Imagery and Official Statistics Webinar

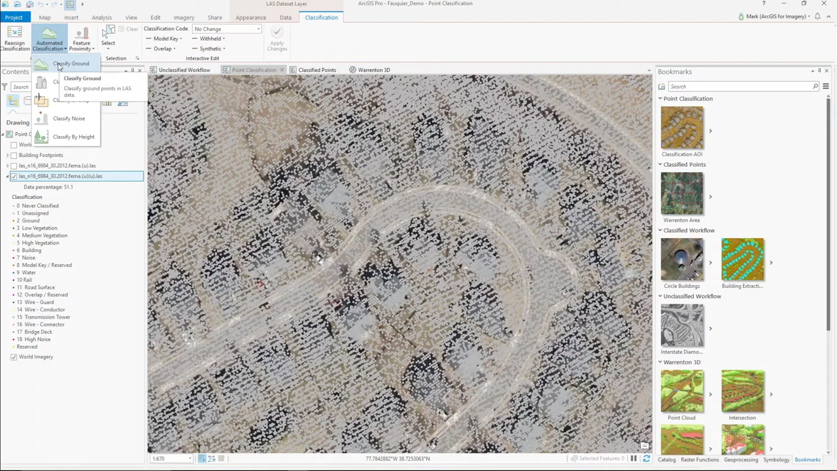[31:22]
And I can click the drop down that show me where the classification tools are. And these are ordered in the way that you would want to run them. So the first step would be this case to classify the ground. So I can click that tool and then click the run button. And that'll process and look at all the points in my dataset and try to determine, of those points, which ones represent the ground surface. So that's taken into consideration a variety of things,
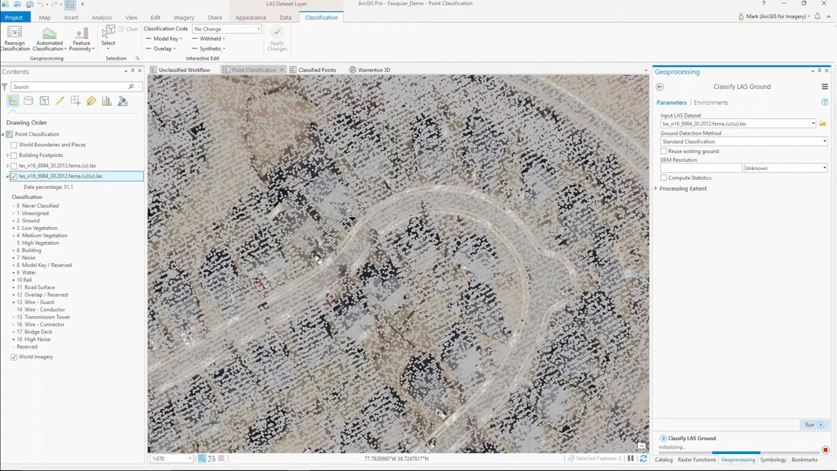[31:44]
including the first return, the last return, and how high or low the points actually sit themselves. All right. So that's completed the first run. So I now have all the points that are in shades or the color brown represent a ground surface. So I could continue to go through the rest of the tools where I classified the buildings, classify overlap,
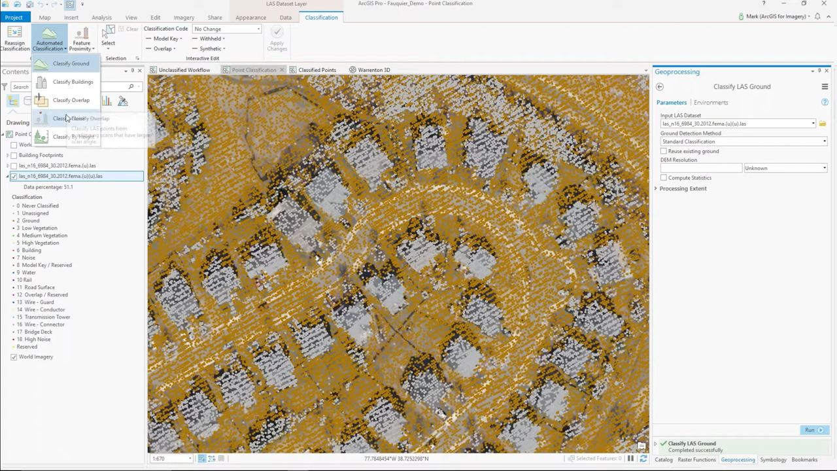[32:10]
classify noise, and then classify by height. For the sake of the demo, I'll go ahead and just show the results here. So what we usually get when we're done through that, when we're done with that workflow or that process, is something that looks like this.
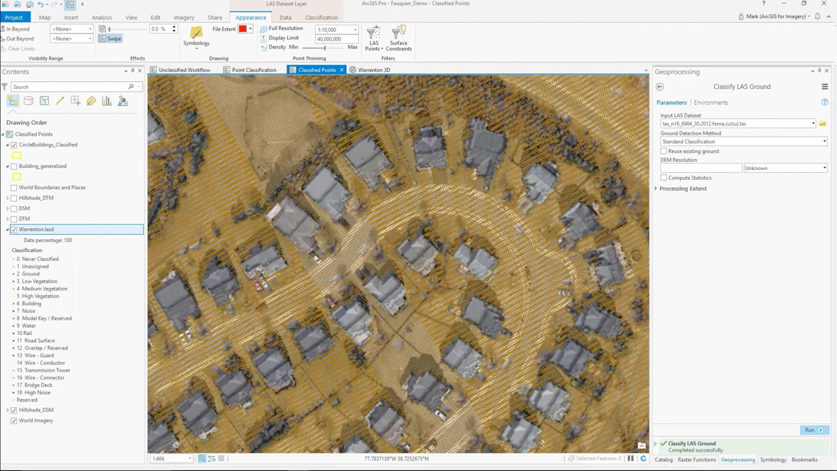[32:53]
So if I just want to see the ground surface, I can see the ground. If I want to see everything above the ground, I can do that.
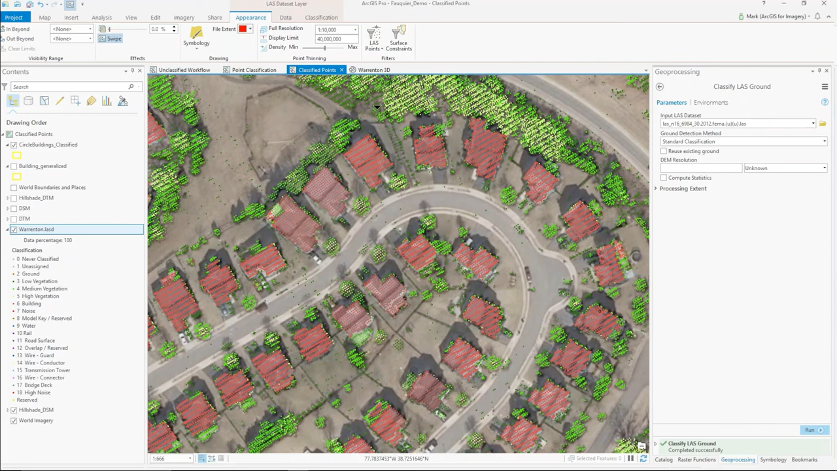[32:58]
And if I want to see all of them, I can go back to that.
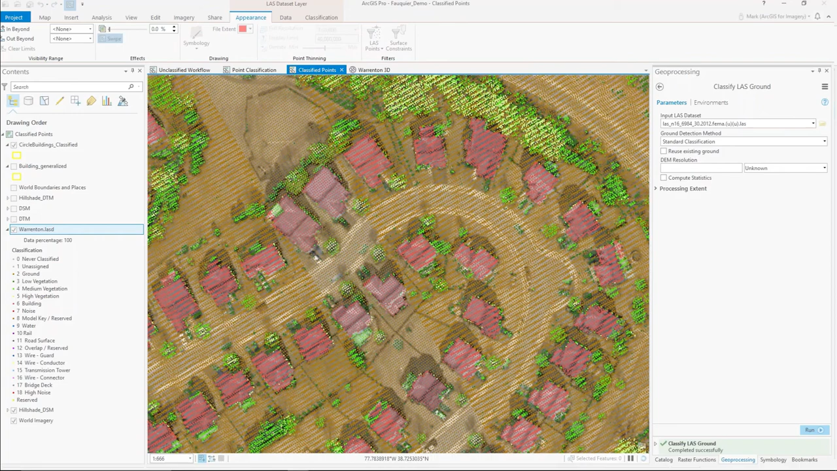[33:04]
I can also change the different symbologies like I showed earlier.
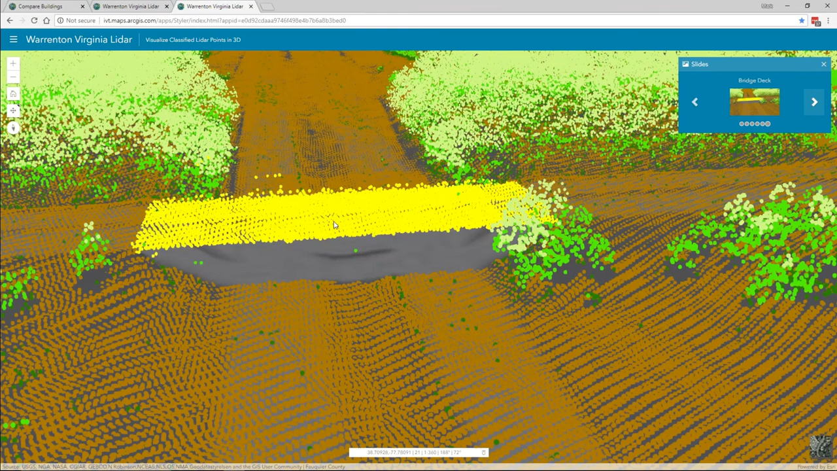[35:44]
And then finally, beyond just building structures, we can all classify bridges that go above and below ground.